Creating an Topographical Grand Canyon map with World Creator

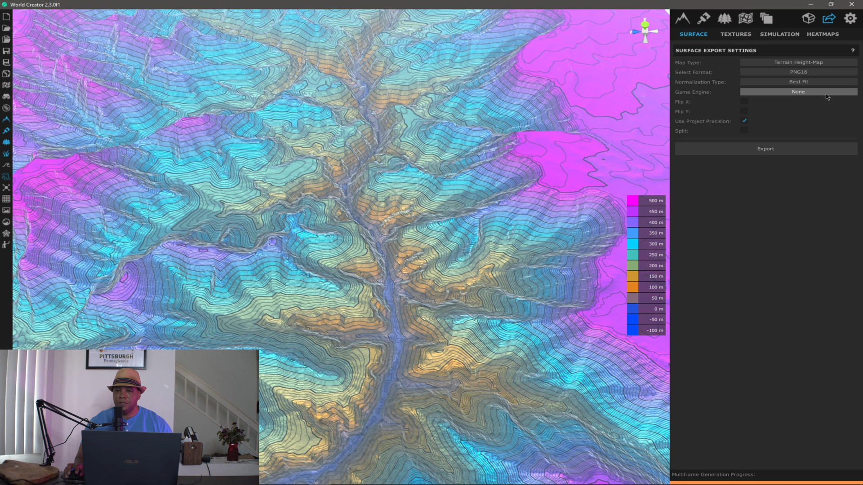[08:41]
in if you want to export height data so you could bring it into like unreal cinema 4d you would just come over here and where it says raw I usually do a png 16 which is 16 bit and then you click export and actually let me just click export to show you guys so I'm just going to save it in here give us a second to export out and I'll show you guys exactly what this is going to export out if you want to know how to bring this data into cinema 4d or unreal I'll leave a link down in the description down below actually the two tutorials covering those subjects and so no need for me to go for it again I'll link those down the bottom for you guys all right cool so that's exported and if I come
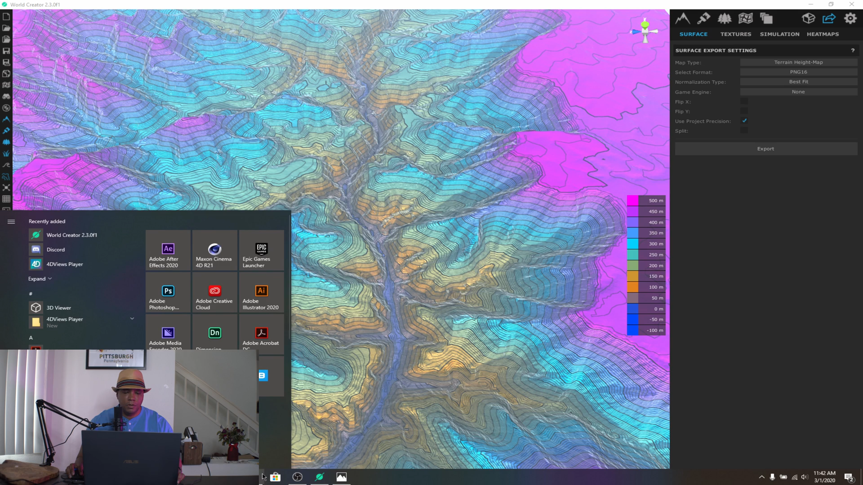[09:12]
over let me find my folder here let me see which one says height map
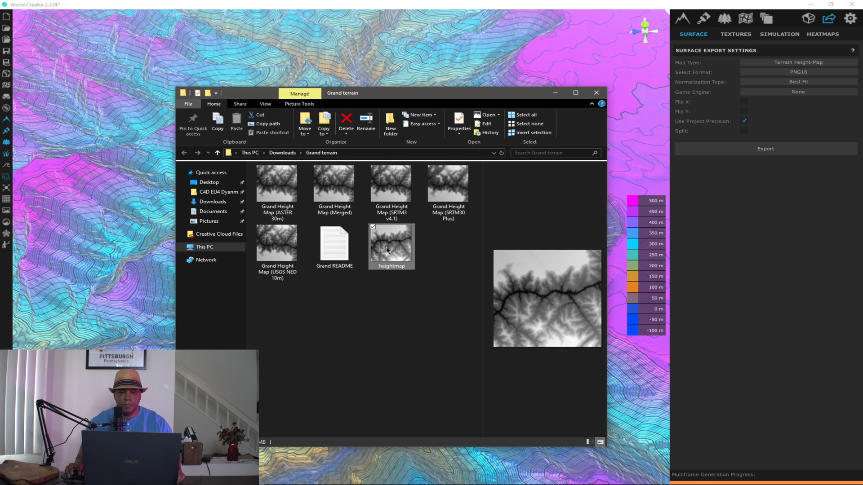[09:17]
and so this is what it exported out which I said again we can bring into our 3d
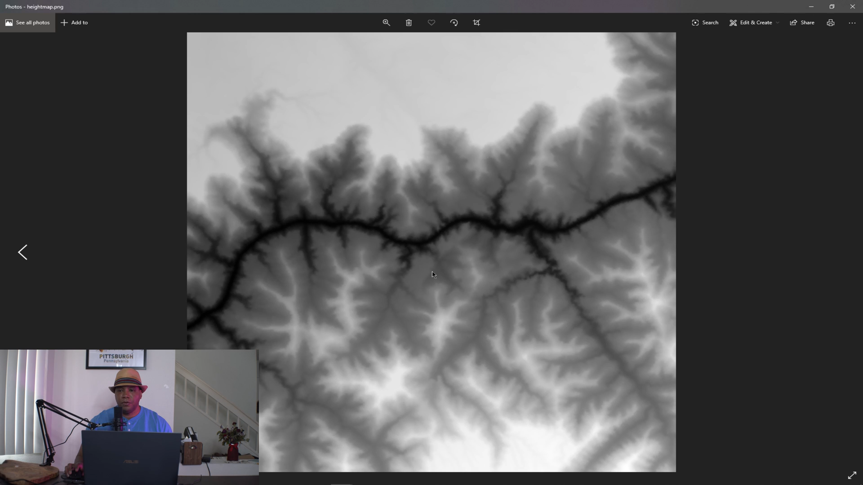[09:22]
application if you want to bring in that terrain data and then if we wanted to export out this texture we just come over to textures and where it says splat map we want to come down to topo map and then you can export this out as well and depending on what project or program you're using you might have to flip it on the x or the y just to get it to line up right but you just click export from here again I'm going to save it in that same folder and once this exports out we should have a
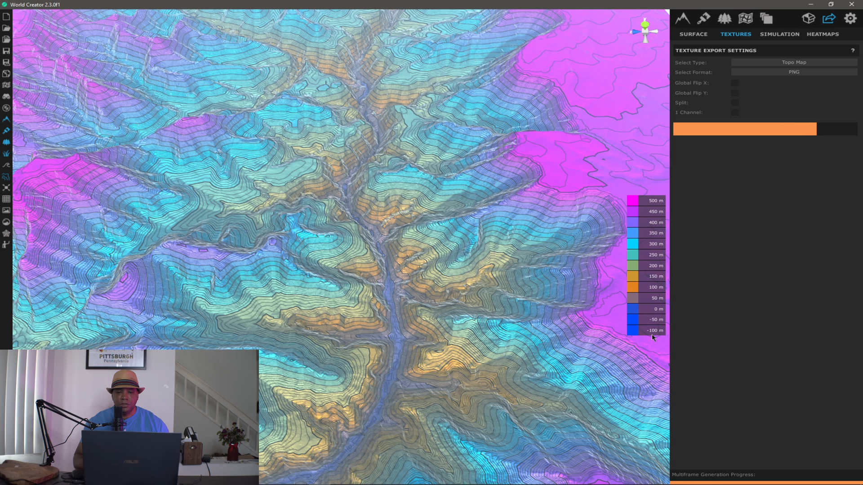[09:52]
texture that looks exactly what or like what we have here in world creator all right cool so it looks like we're done I'm going to go to my folder double click here and we have a texture out so we could bring this into our DCC if we want as well or I recently did a project for a tv show coming to the travel channel I did the same exact steps that I just showed to you guys and what I did was I brought in the after effects and I actually have a little um almost like an indiana jones type line going through the terrain
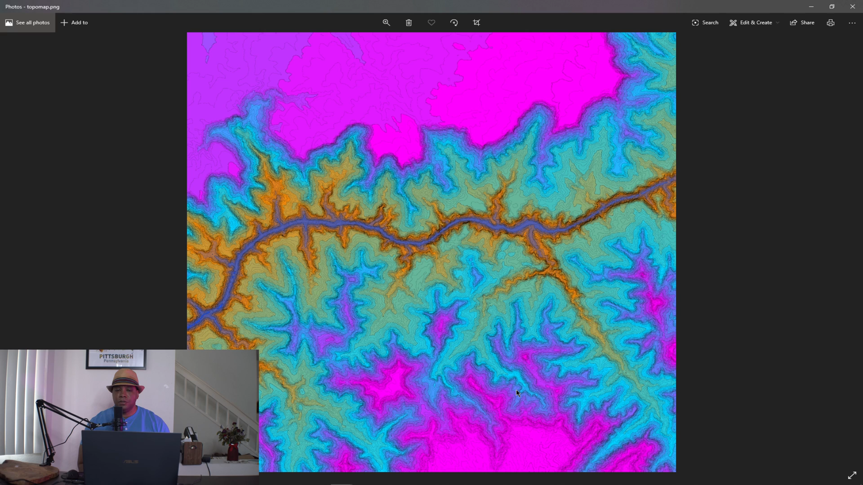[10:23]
there so once that comes out I'll share that with you guys but basically this is how you can pull in and make your own custom topography map with real world data so hopefully this helped you